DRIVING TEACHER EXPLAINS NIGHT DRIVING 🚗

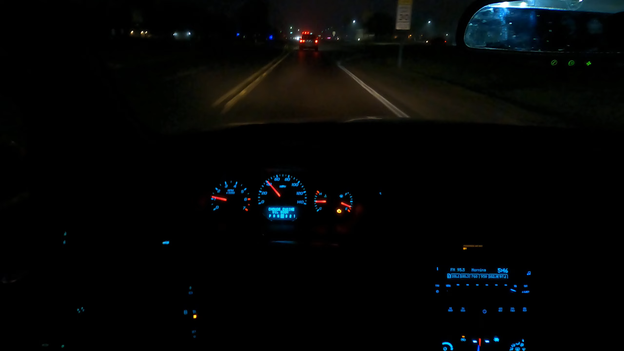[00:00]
I learned to drive through the public school pretty cool after school you go into your class you have your instructor and then we were driving it back of the school on a driving range so now making a left turn I'm getting into the middle just before the broken line and
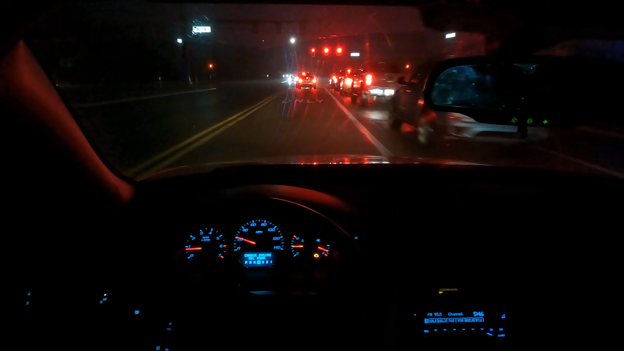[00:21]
this is a protected left turn that car up ahead of me did the right thing they went up into the middle of an intersection and then we're just gonna wait you never want to turn your wheels because if I get hit and hit them that car will be hit right into traffic so keep your wheels straight night driving is very peaceful also too
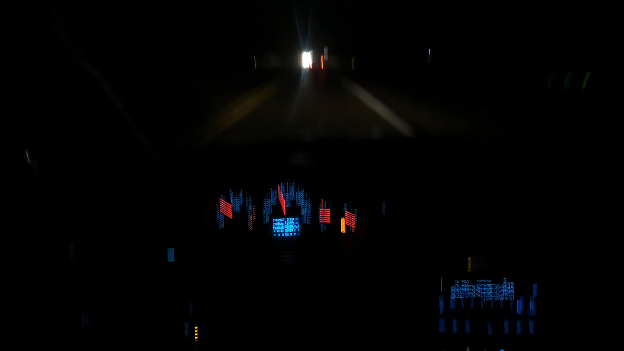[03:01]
it's pretty peaceful it's medium traffic so I like it because we can get an hour driving done and then if we want to get on to a expressway we can if we want to get on to a major thoroughfare we can you can't see my foot but it's just holding the gas pedal really smooth really consistent
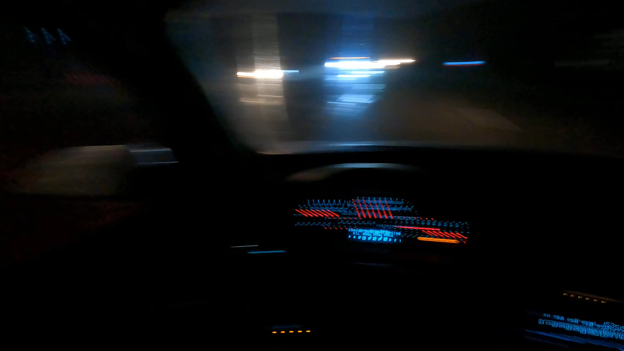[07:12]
this Jeep to my right it's really starting to pick up and accelerate
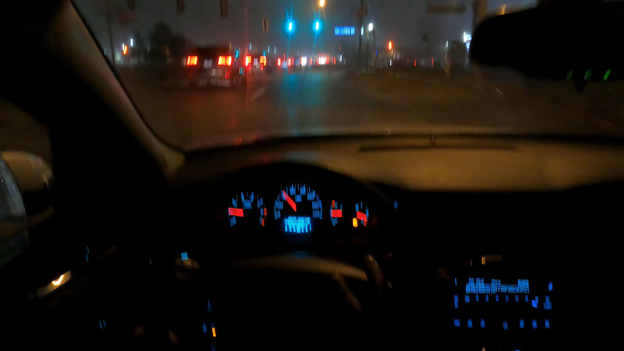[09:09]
a lot of my students love Texas Roadhouse and those biscuits I'm going to be making a right turn up here so my blinker is on and you've got to tell your student your teen, your adult you need to get over to the right but I can't turn on red if we turn on red you would fail your road test
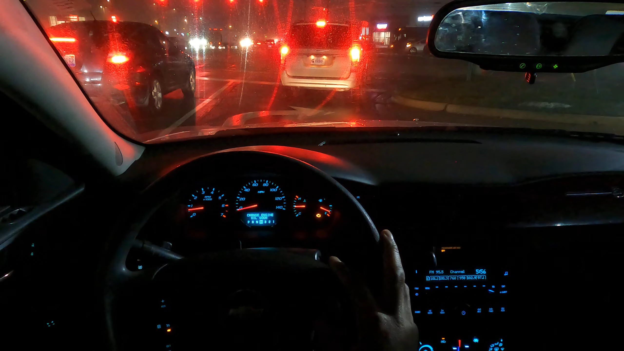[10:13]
and that proves that you don't have to be super aggressive you don't have to cut people off, run lights you just have to be smooth and consistent so I look then I want to go into the nearest lane and then I accelerate out check my blind spot then I'm back